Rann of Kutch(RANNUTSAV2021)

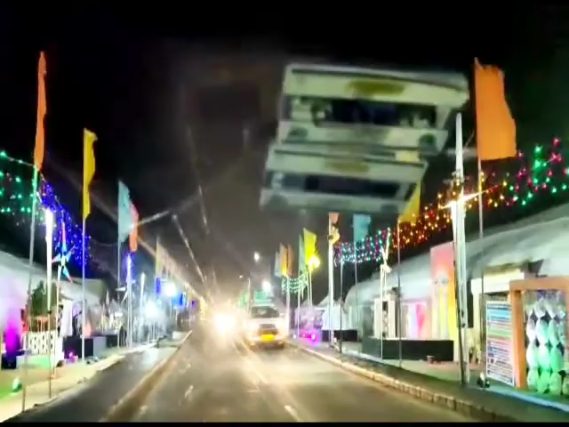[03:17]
बट जैसा कि आप देख रहे हैं, कितना मज़ेदार माहौल है दोस्तों यहाँ पे, पिक्चर लेने का ऑसम बनाएगा और बहुत ही एक्साइटिंग सा माहौल लग रहा है।
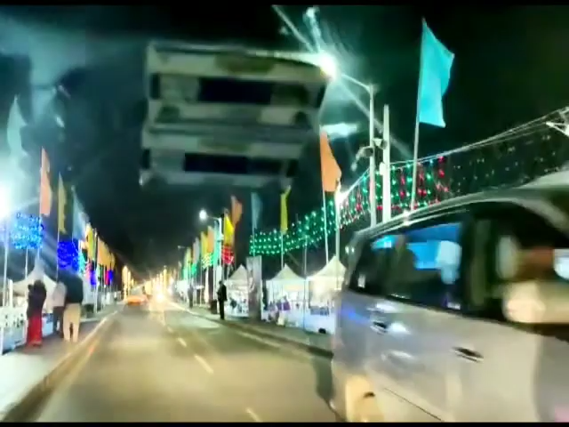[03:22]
ये आप राइट साइड में देखें तो मेले का वातावरण है, मेले का 2021। और अब यहाँ पे कुछ खाया पिया जाए तो और मज़ा आएगा।
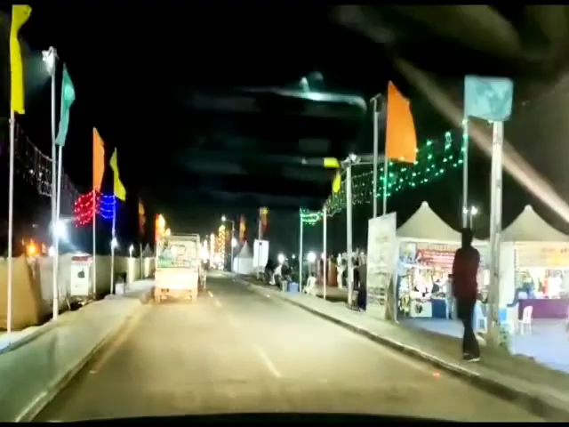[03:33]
लेफ्ट साइड में भी देखिए, फ्रूट स्टॉल, चाट स्टॉल, सब दोस्तों एक उत्सव ही है।
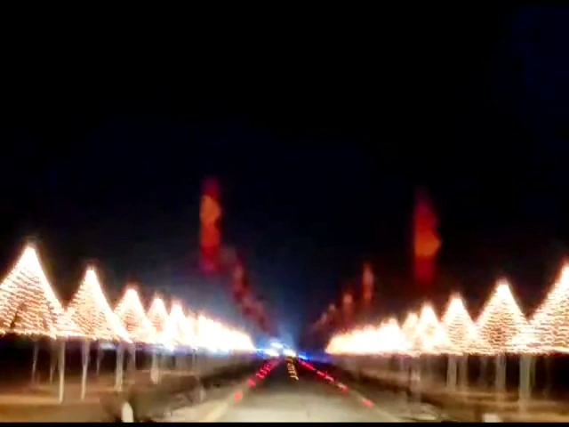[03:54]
डेजर्ट की तरफ आप देख रहे हैं ब्यूटीफुल अमेजिंग लाइटिंग। थोड़ा सा स्वागत, गाड़ी को आप स्लो करें तो हमें और मज़ेदार व्यू मिलेगा। ये देखिए, ऑसम रोमांटिक, अगर किसी को प्रपोज करना हो तो पीछे बे इंतहा डेजर्ट और माहौल ऐसा कि मुझे